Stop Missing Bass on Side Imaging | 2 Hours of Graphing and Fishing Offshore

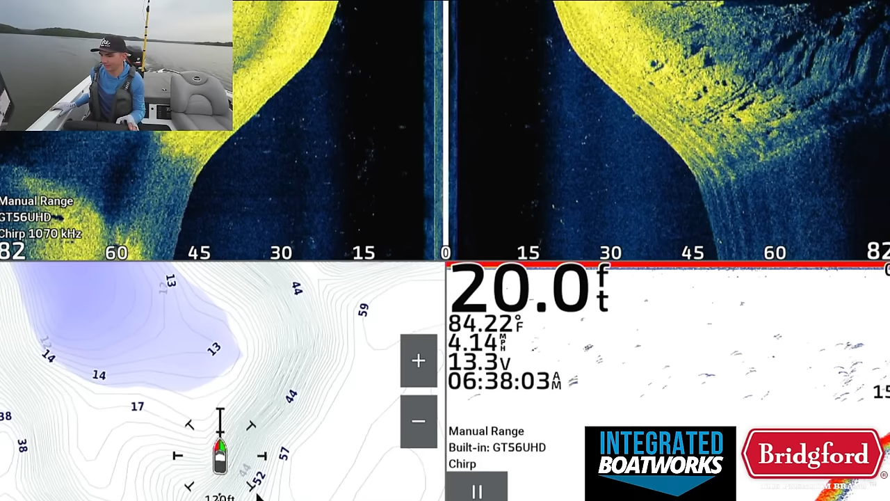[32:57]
On screen: depth 20.0 ft, water 84.22°F, speed 4.14 mph
They drop into deeper water. They aren't like a super steep drop.
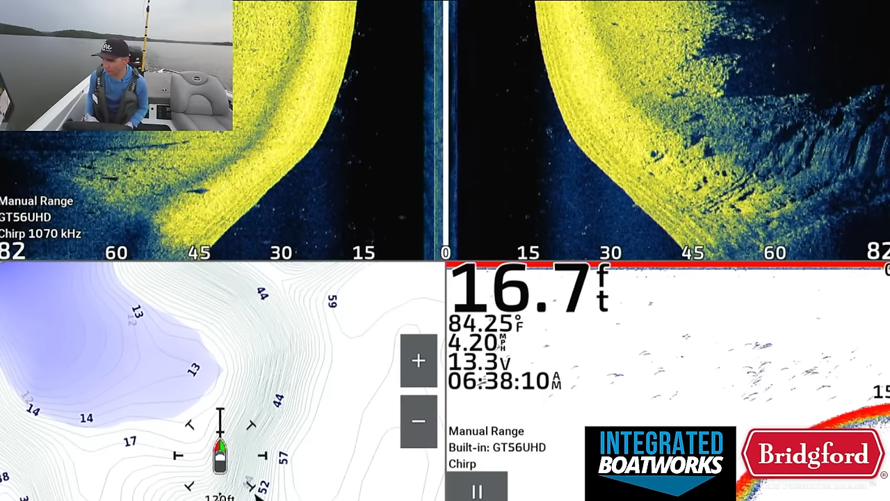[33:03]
On screen: depth 16.7 ft, water 84.25°F, speed 4.20 mph
So this spot comes up from like 13 feet or drops from like 13 feet down into the abyss and like 80 feet, 60 feet. So I'm trying to focus on areas like that specifically. One thing you'll notice is I am graphing kind of higher up on these ledges because honestly,
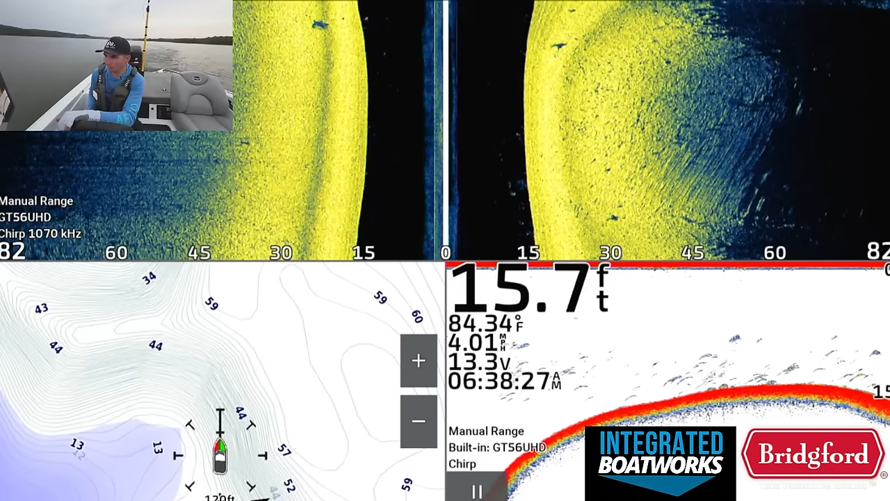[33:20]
On screen: depth 15.7 ft, water 84.34°F, speed 4.01 mph
I find that a lot of the better schools of fish set up more up on top of the drop, kind of like, you know, 10 to 30 yards up on top of the drop versus like on the actual lip of the ledge a lot of times.
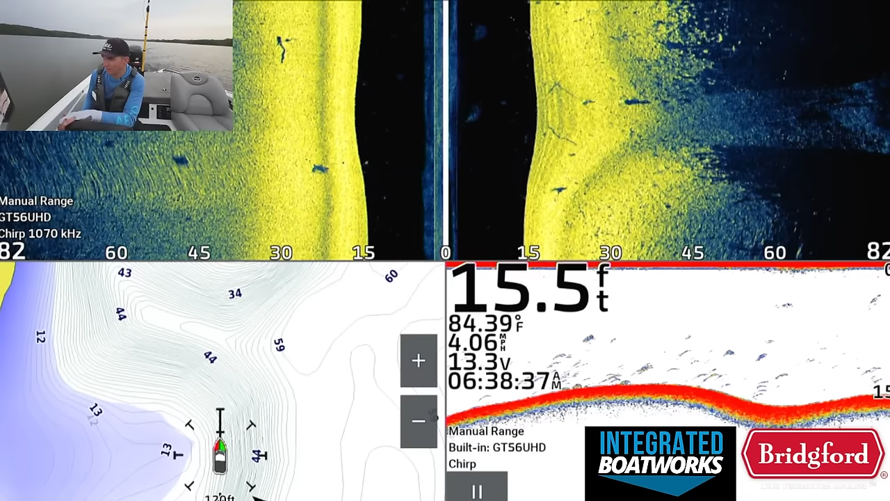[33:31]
On screen: depth 15.5 ft, water 84.39°F, speed 4.06 mph
That's not always the case, but I can also see these fish on the side imaging. Like right now,